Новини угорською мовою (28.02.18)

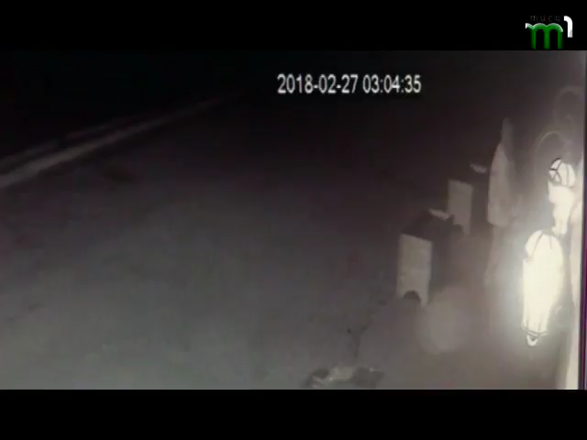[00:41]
amint elhelyezi a robbanó szerkezetet a KMKS ablakában. Ezt követi egy hatalmas detonáció, amit szintén rögzített a kamera. Buhajla József Főkonzol helyszíni kommentárja következik.